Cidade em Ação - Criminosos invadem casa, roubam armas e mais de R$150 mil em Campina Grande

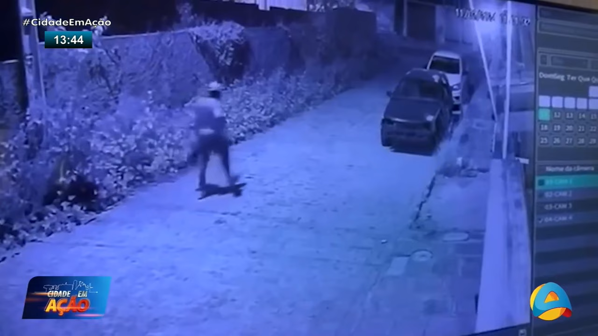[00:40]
De acordo com a polícia civil, a dinâmica do crime foi a seguinte. Os criminosos, quatro indivíduos, estacionaram um veículo de cor branca naquela rua,
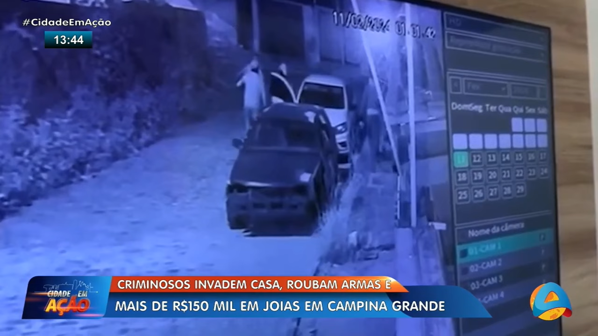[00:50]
vieram descendo por aqui, por essa calçada, e aí sim chegaram até a residência. Eles desligaram o circuito de câmeras de segurança justamente para evitar que fossem flagrados, inclusive também dificultando o trabalho de identificação deles. Mas, as imagens, o circuito de uma residência vizinha bem próxima aqui, aonde o fato aconteceu,